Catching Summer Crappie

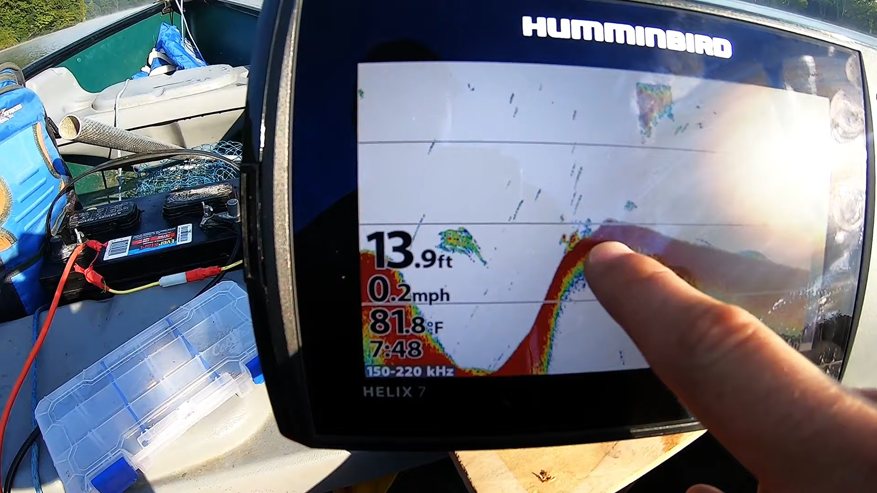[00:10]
On screen: depth 13.9 ft, water 81.8°F, speed 0.2 mph
there's some cover so that's what i'm going to be fishing and hopefully i can catch some fish off if not i've got some other places i'm going to try but what i'm fishing with is my uh